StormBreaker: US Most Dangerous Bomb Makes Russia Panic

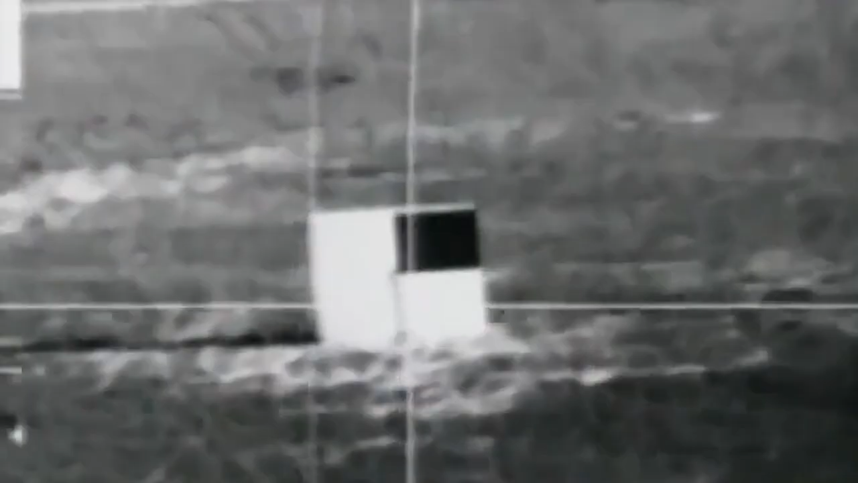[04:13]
transforms a dropped bomb into a glider that works by its sensor system feeding its control system the relative position of the target.
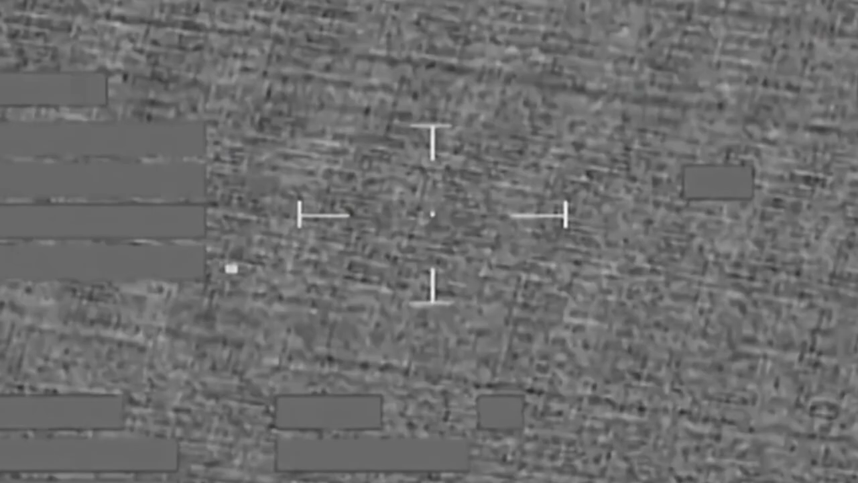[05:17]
which is simply an array of photodiodes, to lock onto targets.